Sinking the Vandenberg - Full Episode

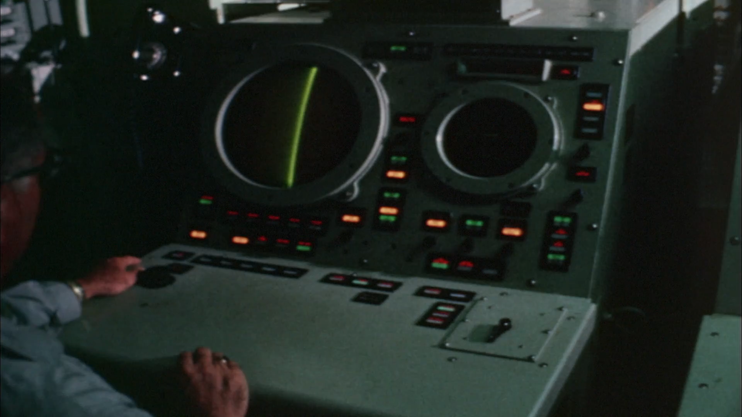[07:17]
And it was used to process all of the positioning data.